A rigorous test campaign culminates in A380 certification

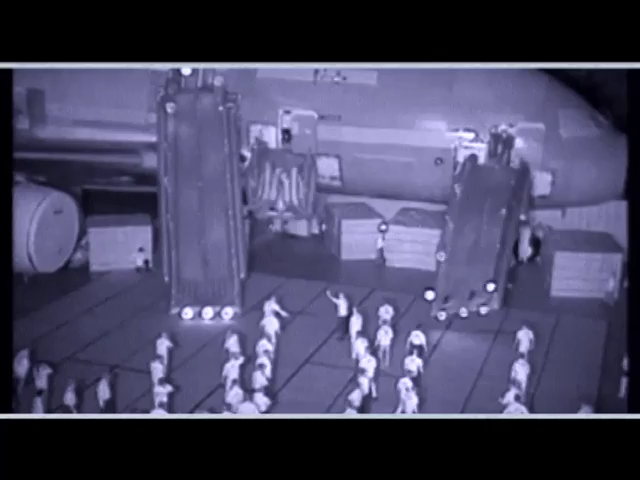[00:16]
As prescribed by the safety rules, the test was conducted using only half of the aircraft doors, while the aircraft was kept in a closed hangar, simulating pitch-black night conditions.